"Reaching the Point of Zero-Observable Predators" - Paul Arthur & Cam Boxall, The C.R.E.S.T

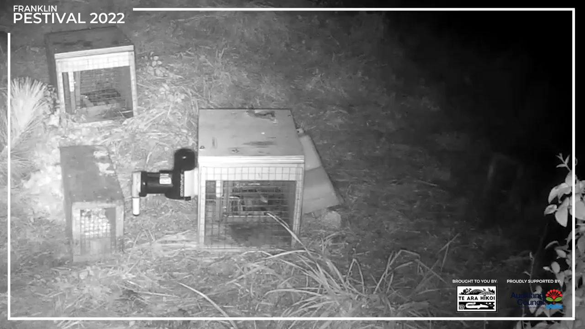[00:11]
We're at the stage where we talk predator free, it's not the term, but zero observable count and it's gone quiet here.
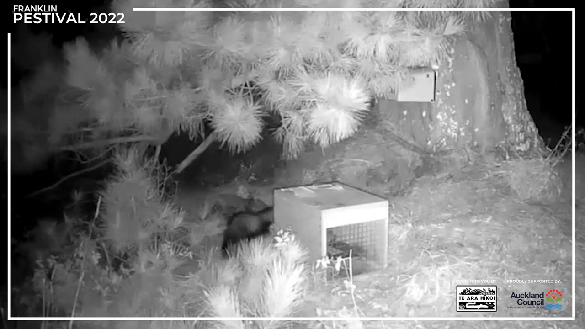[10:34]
And from the camera interactions, we see they look at the trap. They make a decision in about half a second.
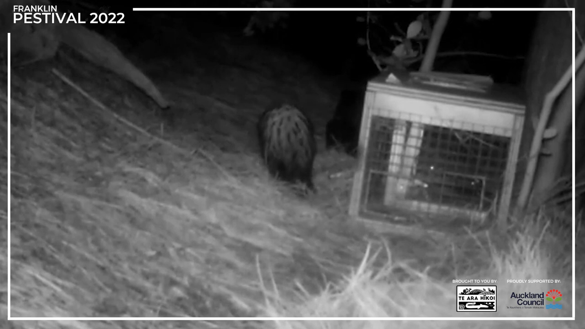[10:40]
Am I going in or am I going past? There's no mucking around. They just rock on through. Or they go in.
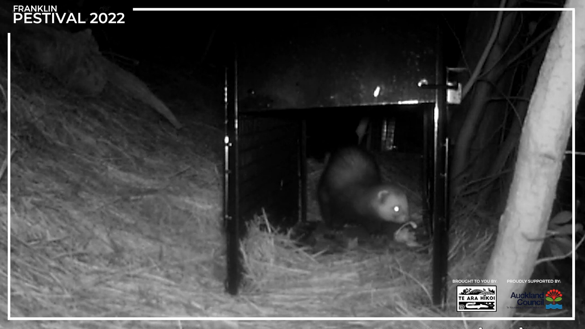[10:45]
And that's for these bigger catch. These either the Dock 250s or the life capture traps are working really well for us.
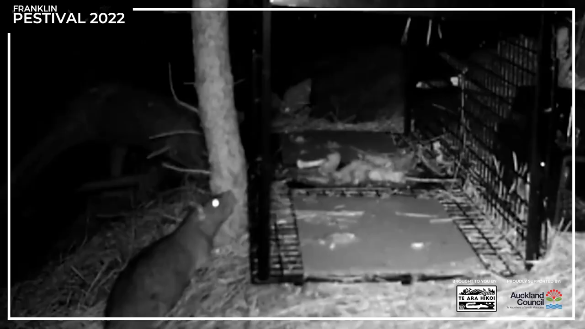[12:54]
We're seeing animals checking them out from the side and just satisfying their curiosity and moving on. If they have to go through the hole to check out their curiosity then that would probably give us a slightly better catch rain. The roof also helps our bait last a bit longer as well.
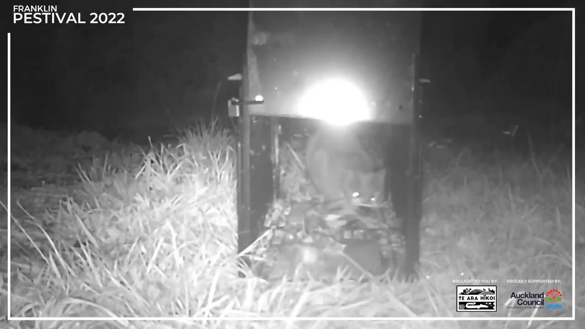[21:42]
But most of our predators are out at night time. We use videos, you get a lot more information out of a video than you will out of a photo. Sometimes if it's around a trap and you set your camera for one minute, you know that something's going to happen in one minute and five seconds. So if you know you're not going to get a lot of videos, we set them for quite a lot longer. And that way we're guaranteed to get the catch or the funny thing that happens.